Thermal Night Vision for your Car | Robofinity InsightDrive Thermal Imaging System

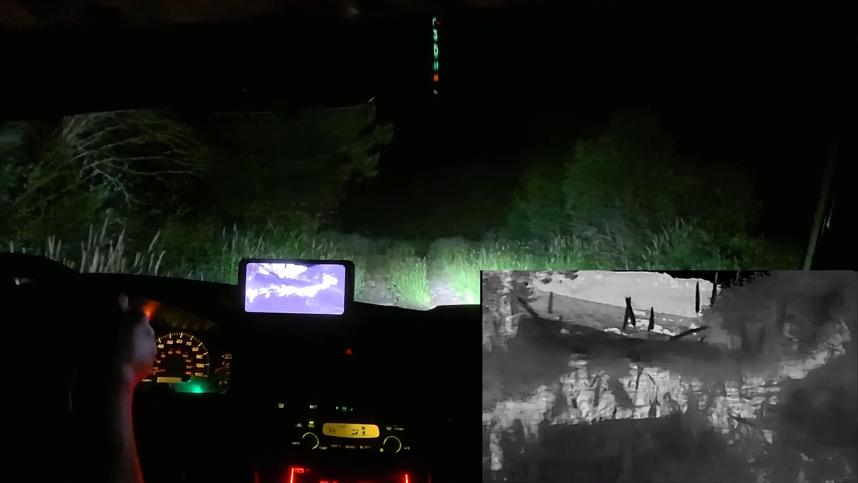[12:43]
lens does have a high strength protective window according to the specs but there's probably some pros and cons to mounting it on your
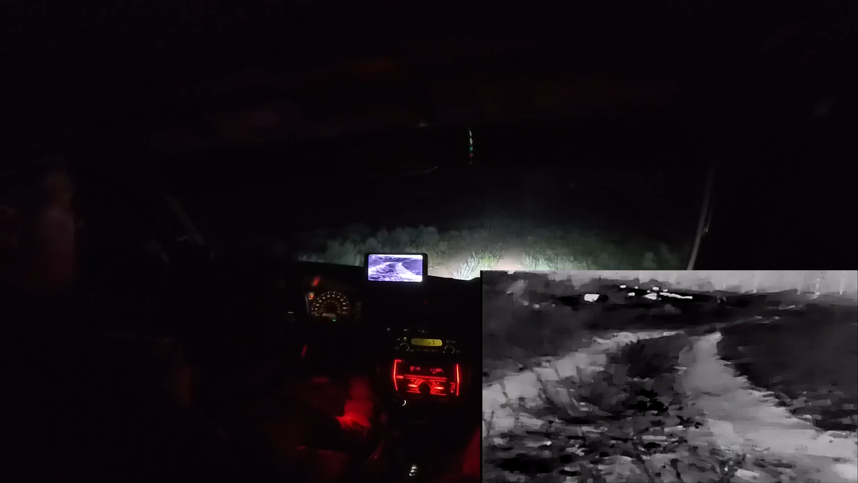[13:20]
definitely see them on the thermal imager when it was actually hard to see them with the headlights so now we're going back to the city and i got the vehicle identification turned off so it looks a lot better in my opinion and it definitely picked up some
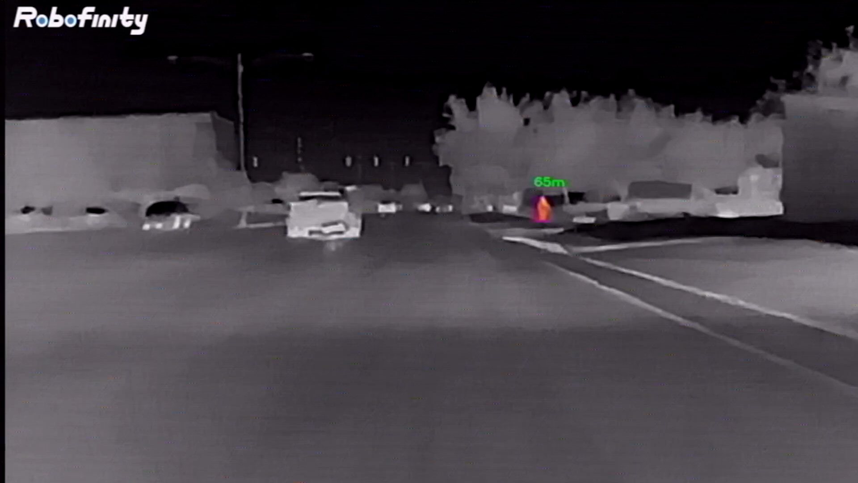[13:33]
pedestrians and there was one bicycle it didn't pick up but it did pick up another bicycle so
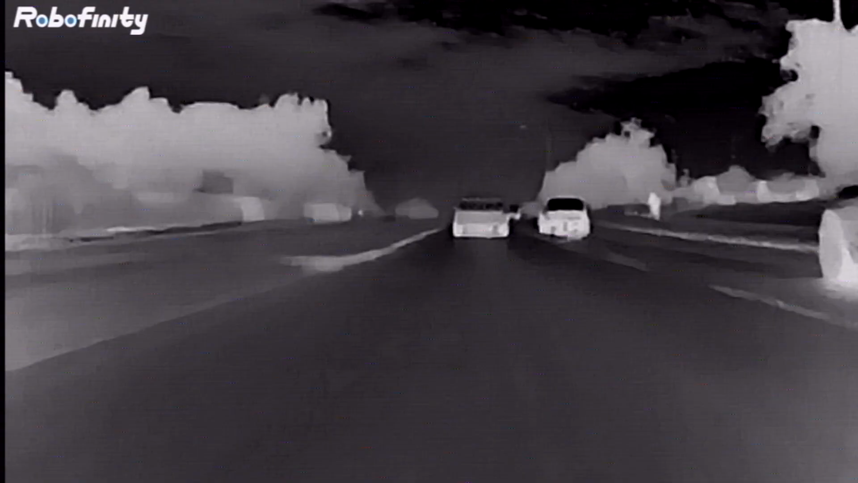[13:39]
you can't always 100 rely on it but it does seem pretty helpful and also another interesting thing is even with vehicles off it picks up motorcycles as people and it's pretty interesting to look at all of
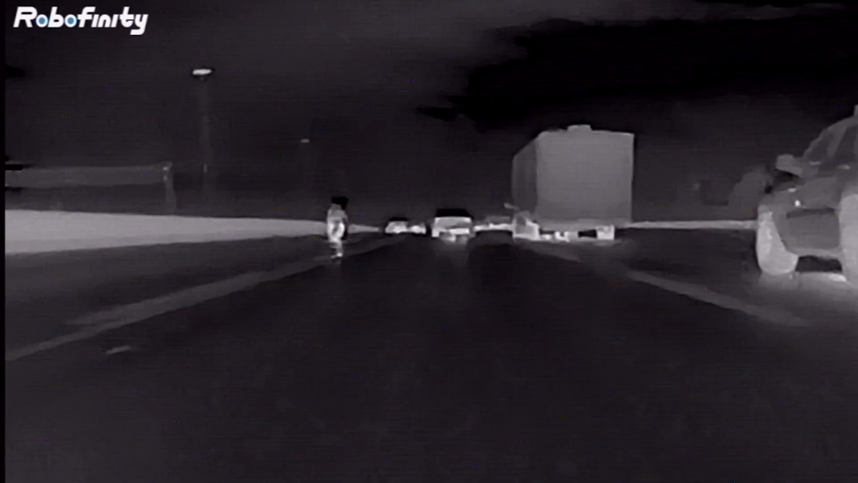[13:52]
the vehicles where you can see the hot exhaust tires and brakes and everything and there's almost enough detail where
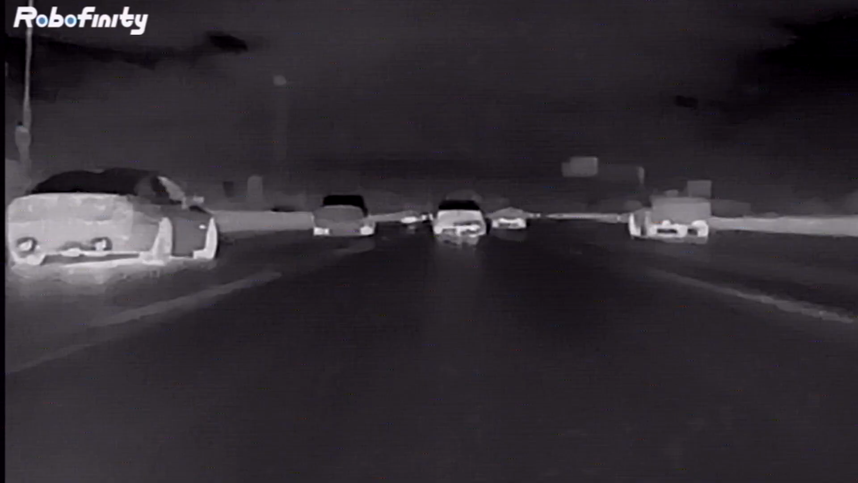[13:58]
you can figure out what make and model the vehicles is just by looking at the thermal imager it definitely gives your passengers something to look at another interesting thing is if you're going through a parking lot you can actually see
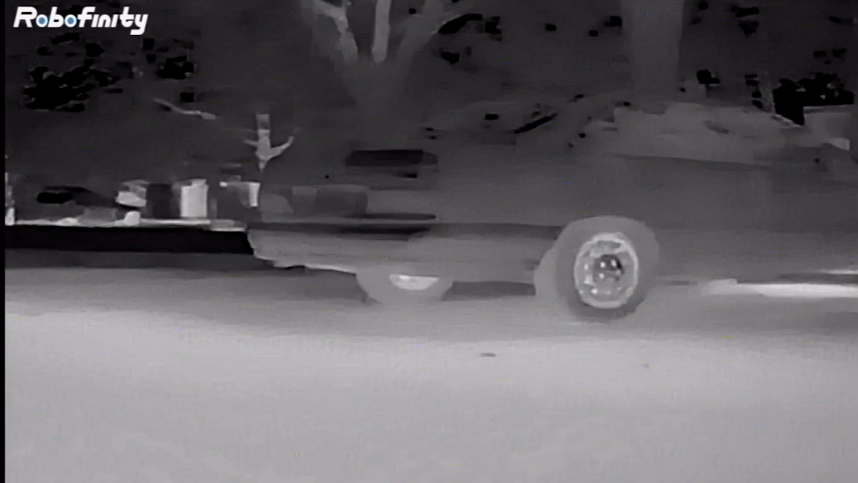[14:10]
what cars were recently driven i also did run into some rain and it does smear